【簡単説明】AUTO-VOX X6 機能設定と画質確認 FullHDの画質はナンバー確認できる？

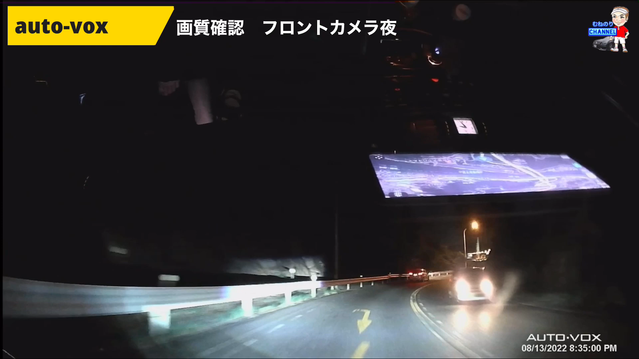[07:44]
お次は夜のフロントカメラの映像になりますちょっとね車の位置の関係でナンバープレートが確認できる距離は撮影できてないんですが
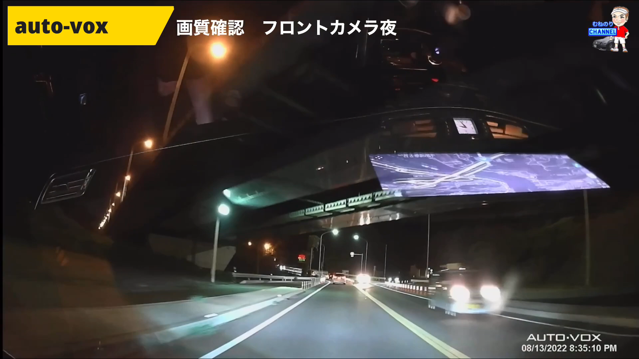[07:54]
対向車のヘッドライトなどね白飛びせずにしっかりと映像が撮れている状態になりますまたね街灯とかも結構明るいライトがあるんですがしっかりとホワイトバランス撮れてしっかりした映像になっていると思います